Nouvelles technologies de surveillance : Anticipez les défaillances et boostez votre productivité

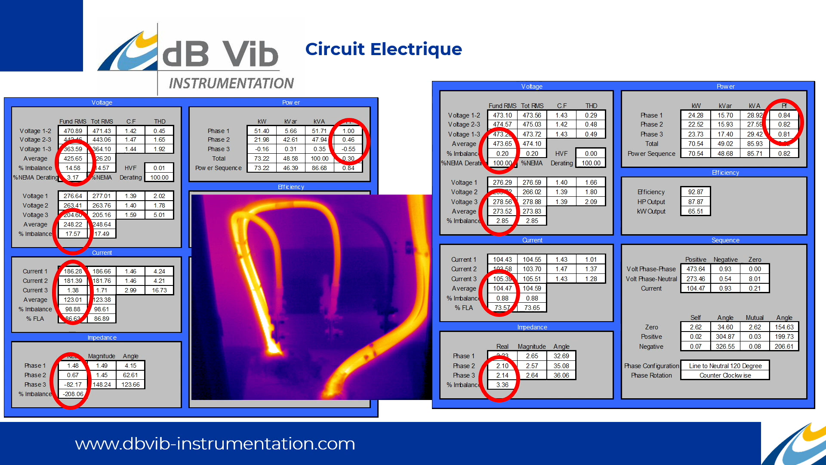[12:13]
Voilà, typiquement, là, on a pu voir qu'il y avait un gros problème au niveau du circuit d'alimentation électrique sur ce moteur-là. On aurait pu le voir si on avait pris uniquement une caméra thermique, mais bon, il fallait quand même déjà un peu savoir à l'avance ce qui allait pouvoir se passer.